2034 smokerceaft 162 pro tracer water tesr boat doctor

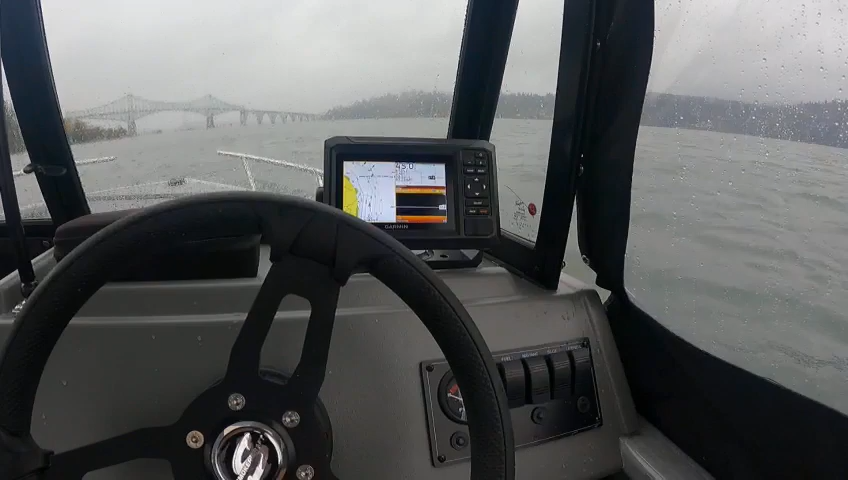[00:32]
I've set up your GPS, it's a Garmin 54, down view, clear view, works really nice, LiWO works, that's pumping water into that box right there,